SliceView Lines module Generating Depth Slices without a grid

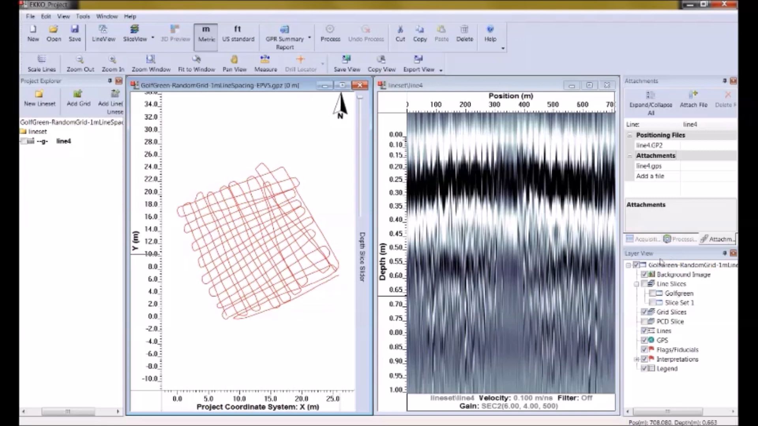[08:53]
So I'm going to click it back on, and we're going to look at Gulf Green. So there's Gulf Green. There's the Gulf Green data set.